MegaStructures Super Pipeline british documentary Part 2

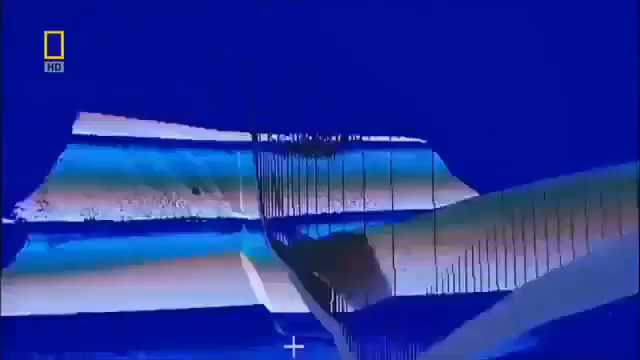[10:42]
Transponders mounted on the sea floor relay a 3-D picture of the operations to the control ship.
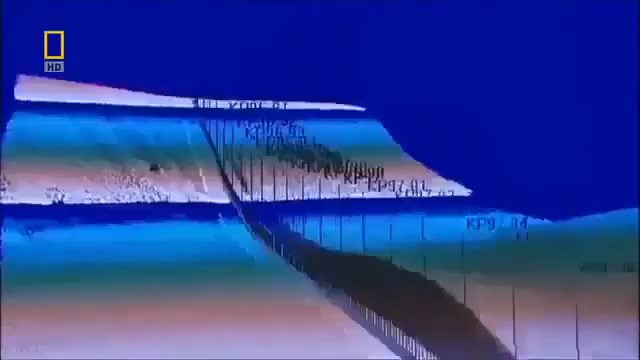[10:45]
And following along the entire operation is an ROV that surveys the trench and confirms that it's dug to specifications.